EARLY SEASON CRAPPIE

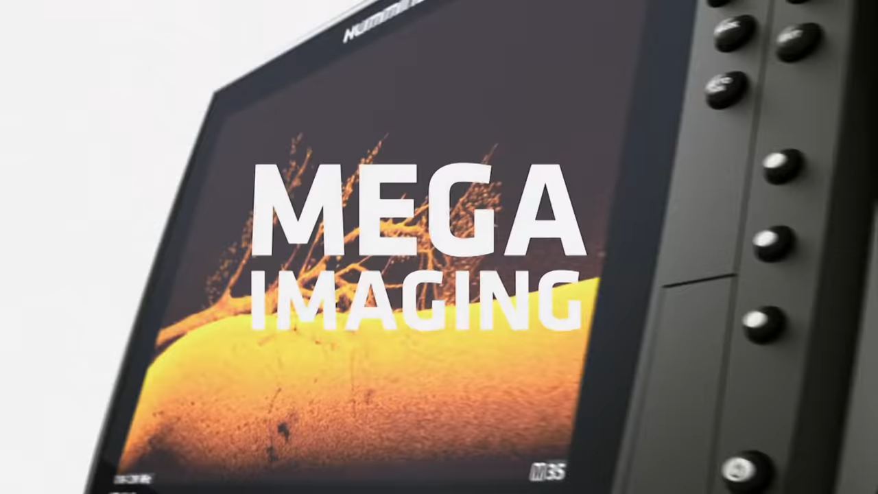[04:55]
new Mega Imaging Plus uses high-frequency sonar to
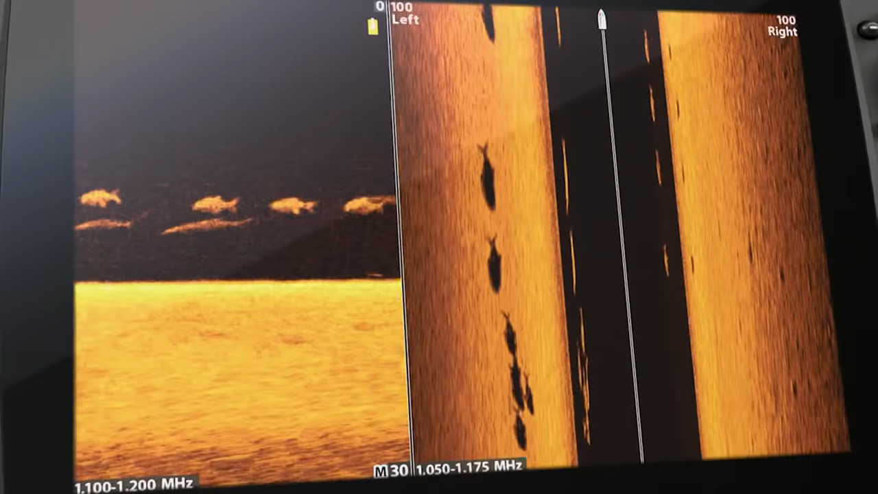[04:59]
show you fish and structure up to 200 feet below your boat and 200 feet out to either side.
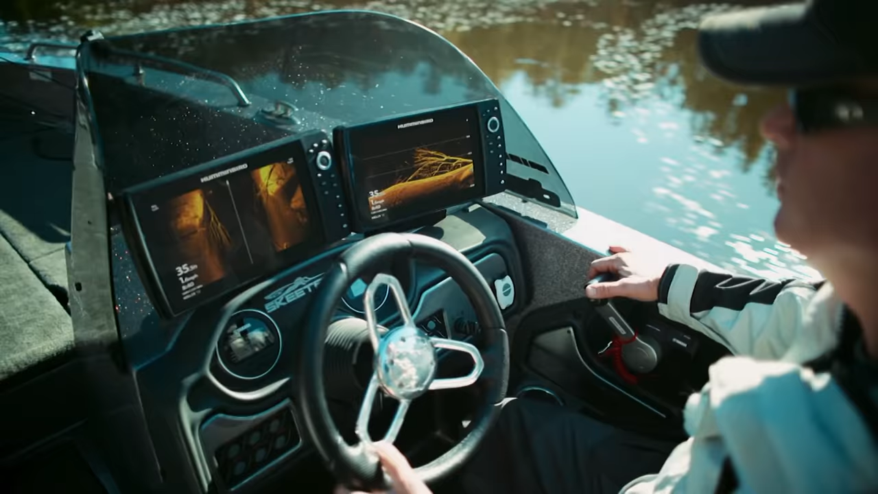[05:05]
No more secrets, no more guesswork,
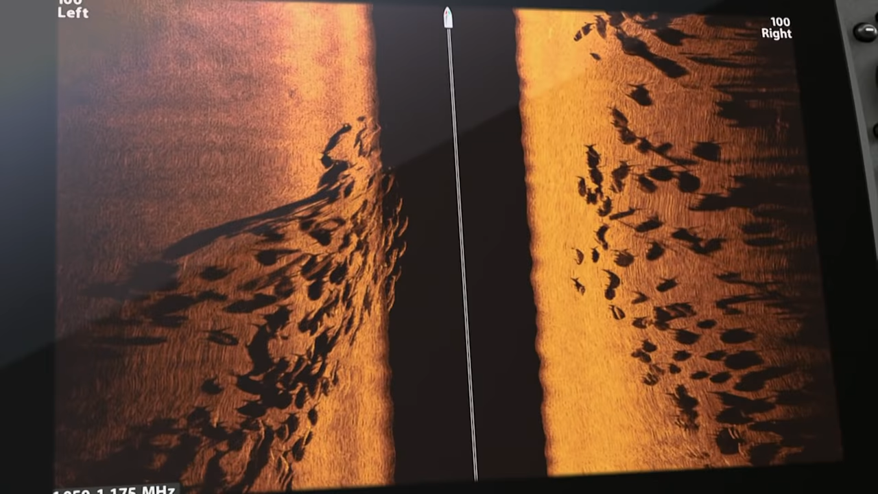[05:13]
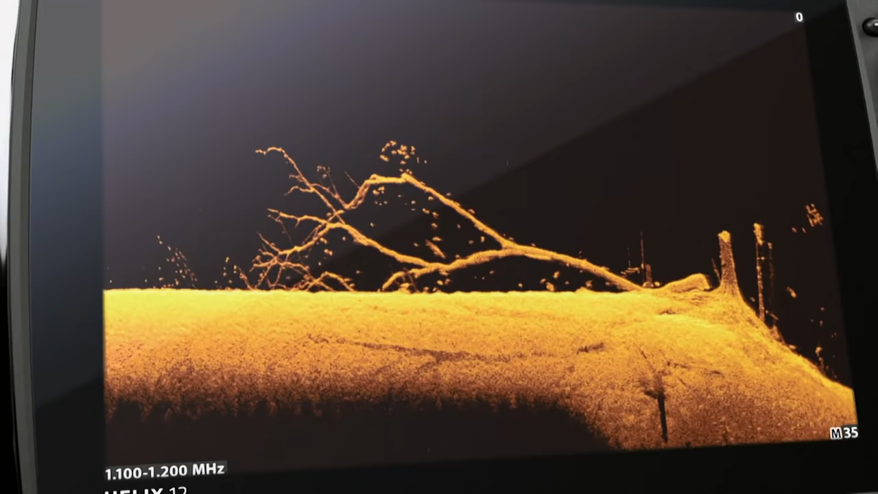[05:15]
Because more detail means more of this. Whoa.